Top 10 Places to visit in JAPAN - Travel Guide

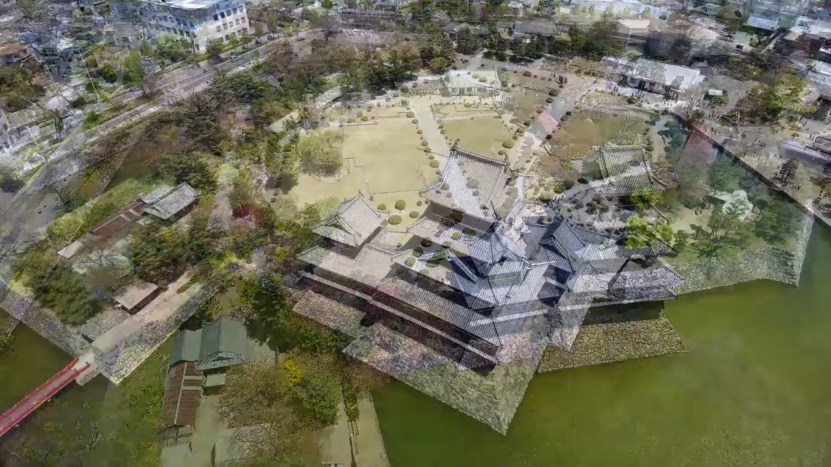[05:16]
It holds the distinction of being the oldest six-story castle tower still standing in the country.